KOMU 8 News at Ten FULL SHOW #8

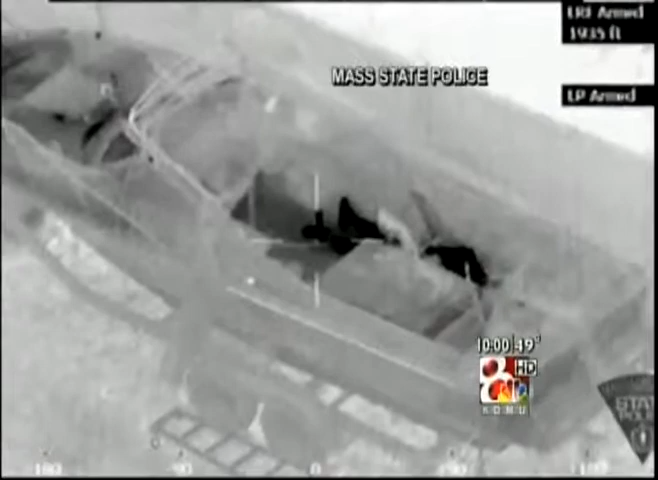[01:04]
And now we're getting our first look at thermal imaging from that chopper that confirmed the suspect was alive and hiding inside the boat.